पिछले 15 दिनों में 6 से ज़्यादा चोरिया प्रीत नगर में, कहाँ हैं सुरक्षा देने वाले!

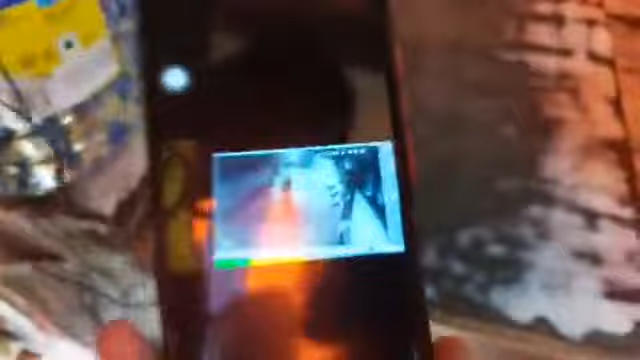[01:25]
یہ سکوٹی جو آپ دیکھ رہے ہو یہ آ رہے ہیں وہ یہ وہ آ رہے ہیں انہوں نے سکوٹی کھڑی کی یہاں پہ
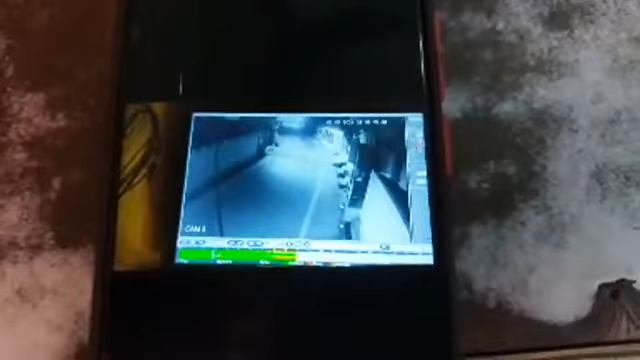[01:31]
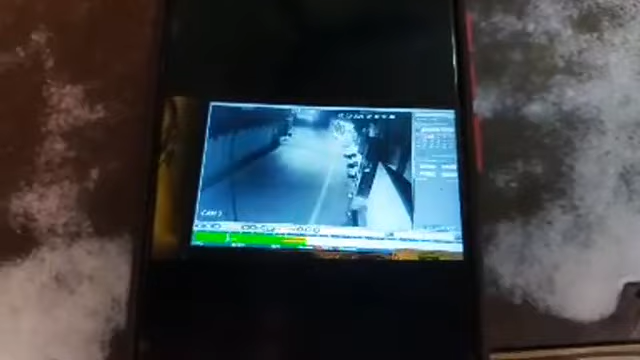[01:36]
یہ سی سی ٹی فوٹیج پریت نگر کی ہے
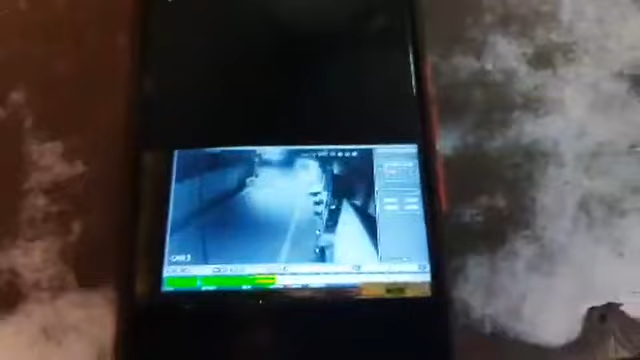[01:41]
یہ تین لوگ آپ دیکھ رہے ہیں
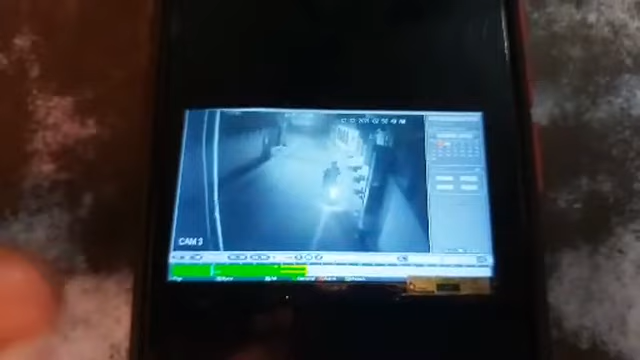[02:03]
یہ انہوں نے سوچ آف کر دیا سٹریٹ لائٹ کا تاکہ اگر کوئی کیمرے یہاں پہ انسٹال ہیں تو وہ ان کو نہ دے یہ دیکھیں یہ
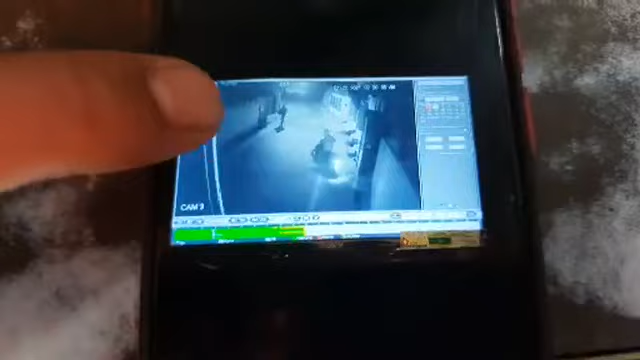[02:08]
ایک لٹکا جا رہا ہے یہ سٹریٹ لائٹ بند کرے گا یہاں جا کے یہ گردوارا صاحب یہ بند کر دی انہوں نے وہ لائٹ بھی بند کر دی
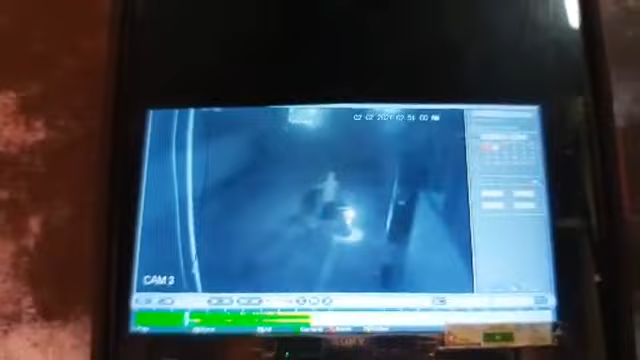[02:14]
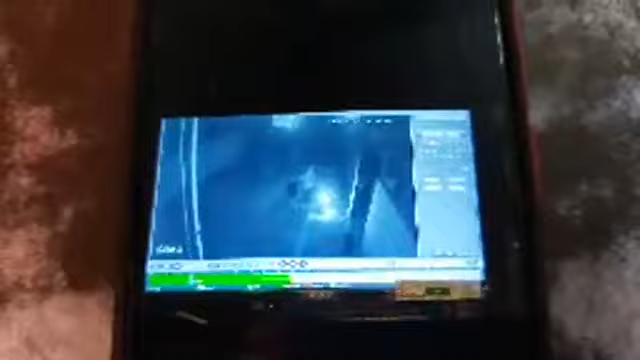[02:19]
اور بلی بانتی پرچت ہوں گئے یہ کہ یہاں سی سی سی ٹی وی کیمرے لگے ہوئے ہیں اور گردوارا صاحب کے سامنے جو سی سی سی ٹی وی کیمرہ ہے پریت نگر میں اس کی
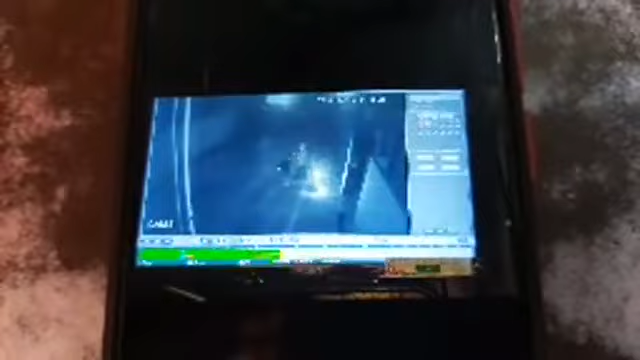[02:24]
ڈریکشن کو بھی انہوں نے موڑ دیا اس کا جو ویو تھا وہ بھی انہوں نے گما دیا تاکہ وہ اس کیمرے میں قید نہ ہو سکیں
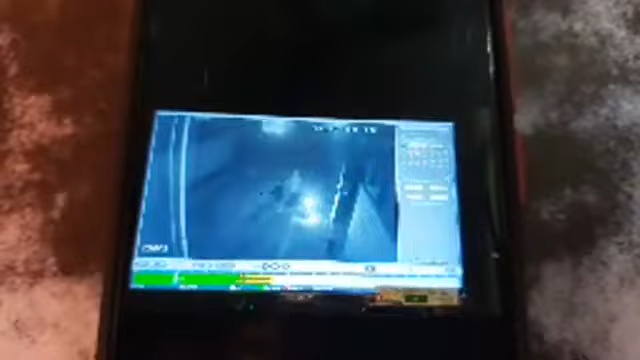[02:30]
اس کے بعد انہوں نے جس دکان پہ میں کھڑا ہوں اس دکان پہ آ کر تالہ توڑا بڑا شوکنگ ہے یہ